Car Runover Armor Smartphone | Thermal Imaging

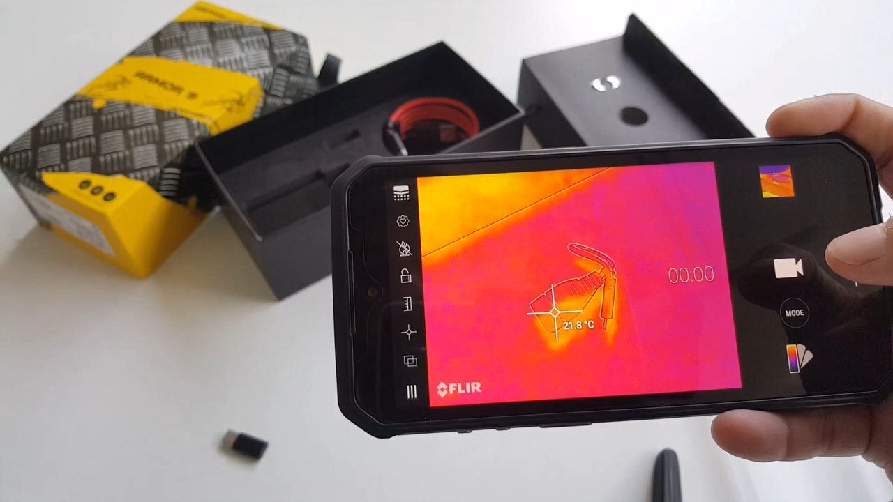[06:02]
On screen: spot 21.8°C
so you could adjust the image of the wire to the thermal image so it overlaps really nicely and here is my hand
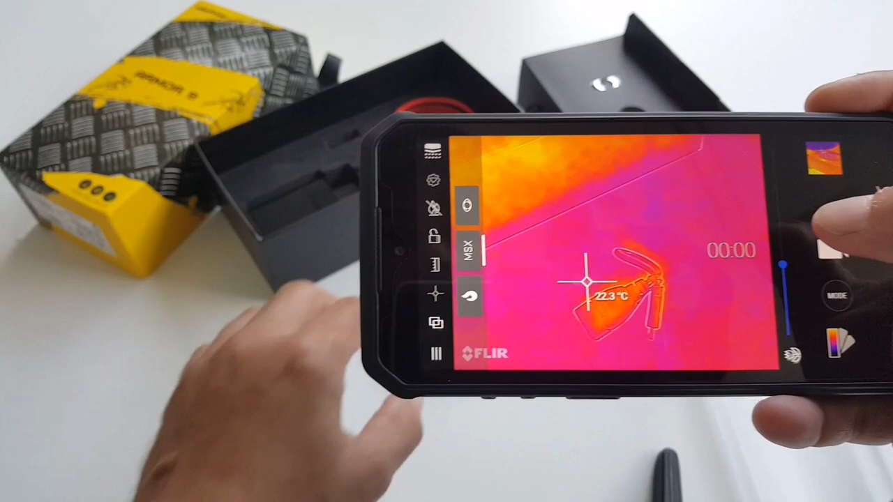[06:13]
On screen: spot 22.3°C
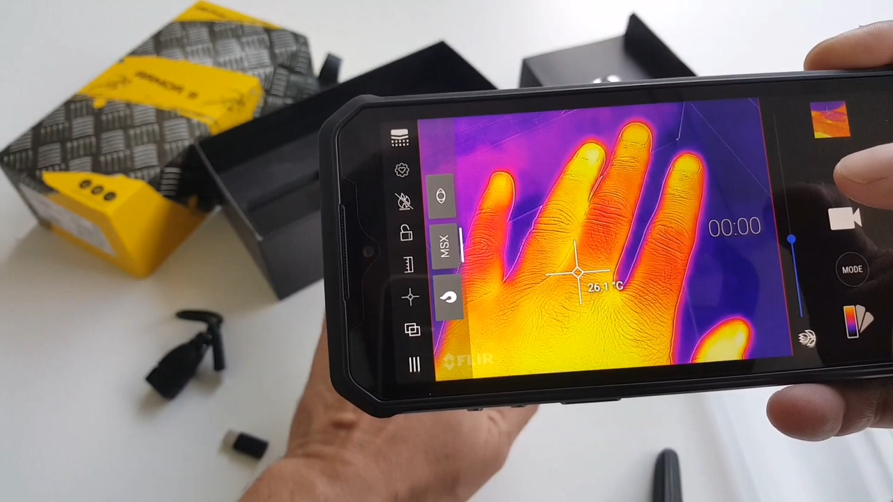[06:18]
On screen: spot 26.1°C
okay it's telling me also the temperature I am in a air conditioned room so I'm a little bit cold at this point
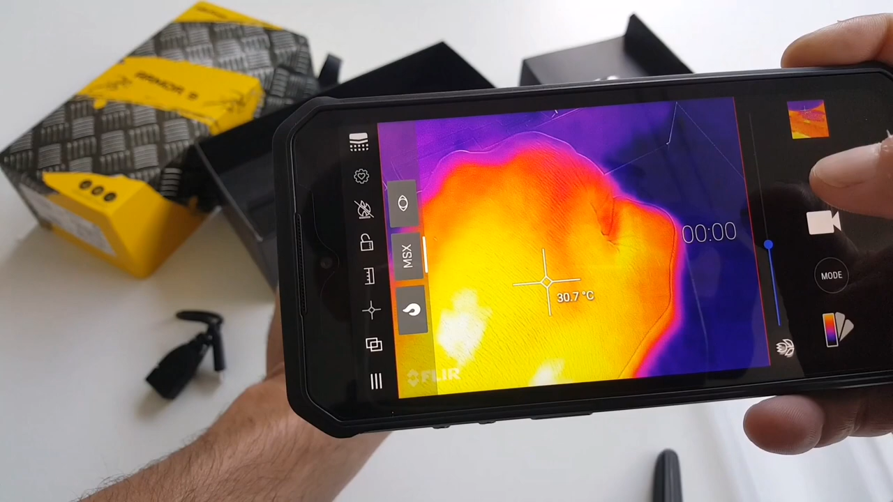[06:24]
On screen: spot 30.7°C
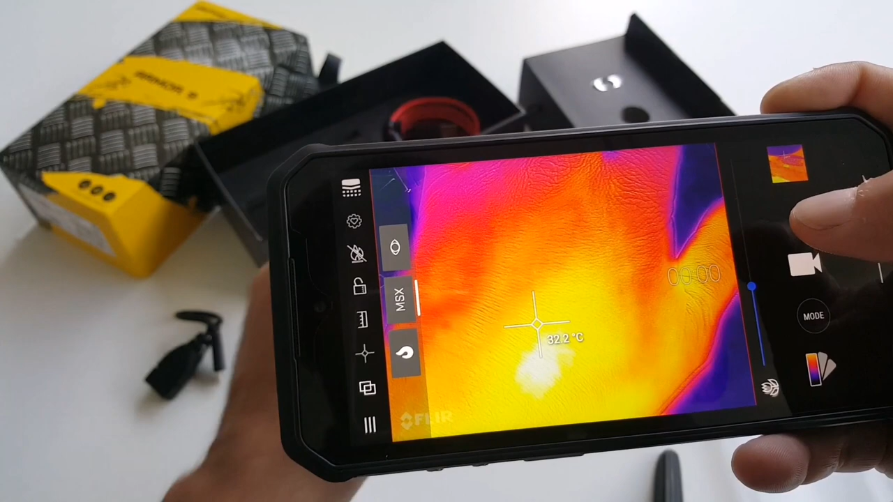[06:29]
then you could add number of points for your temperature you could swipe
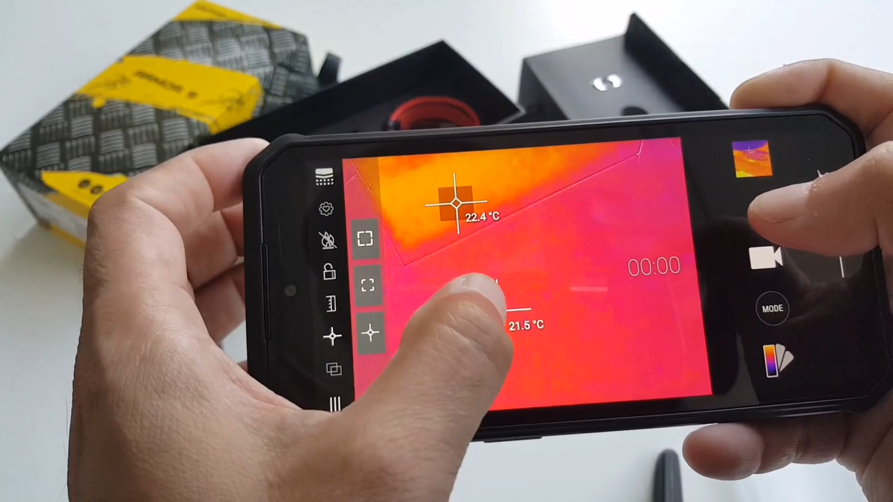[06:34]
them around the screen where you want them you can add more points just like this it's really cool
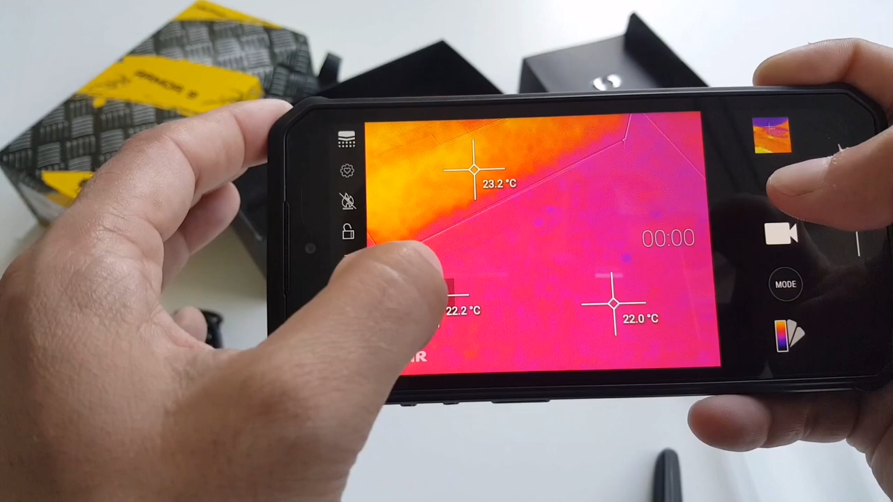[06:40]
so I'm gonna touch the table
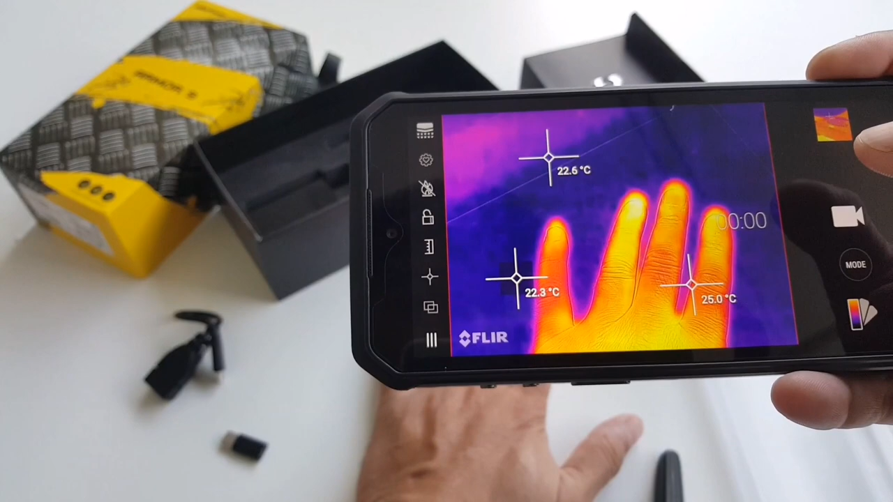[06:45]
this thing is really cool so you see my hand when I leave
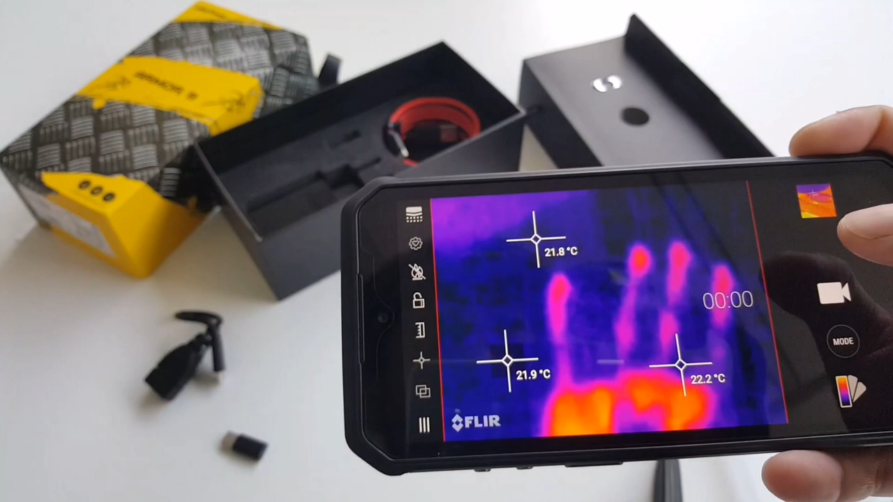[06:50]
you cannot see anything but it still shows the footprint I mean not
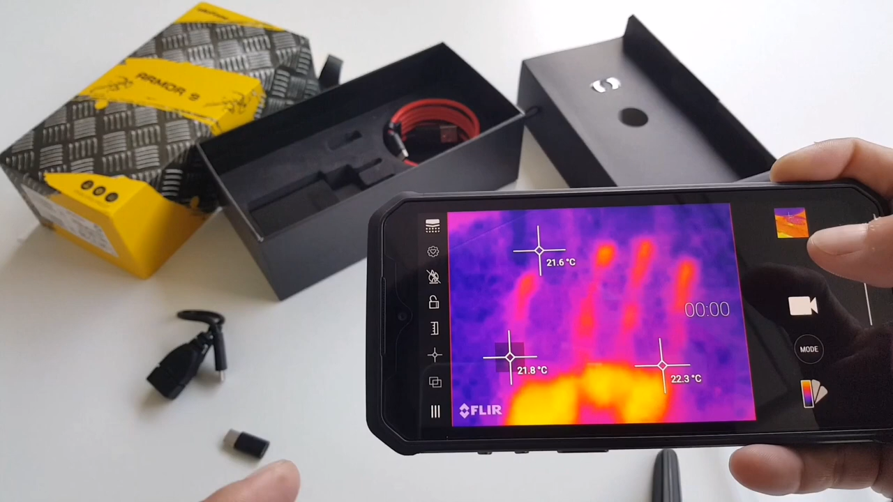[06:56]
the footprint but the fingerprints of my hand it's
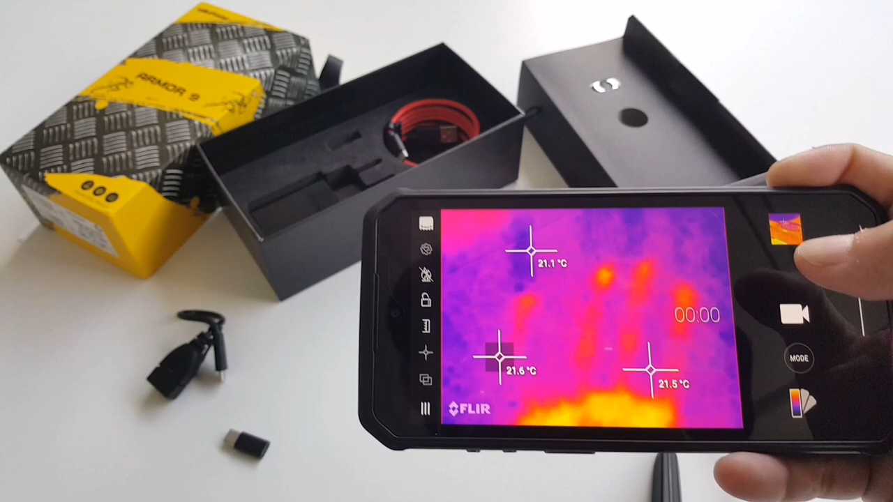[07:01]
still there it shows that someone touched this table and it's still showing the temperature
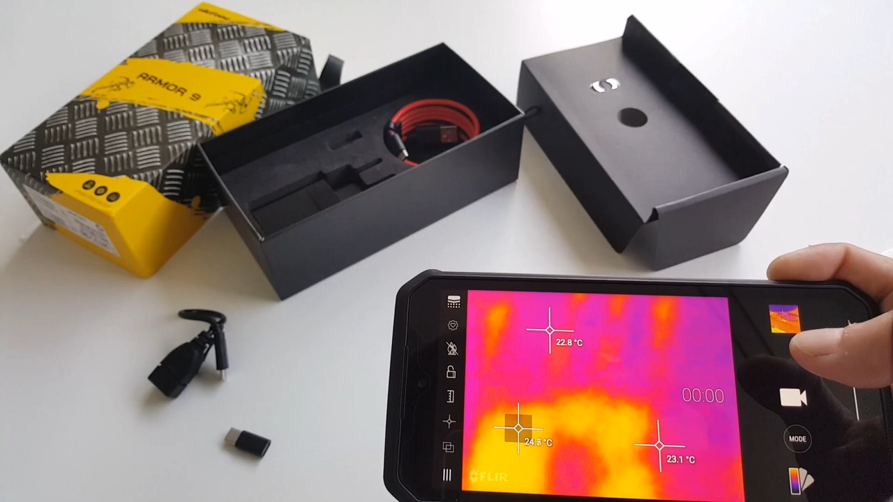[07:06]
see this thing is really cool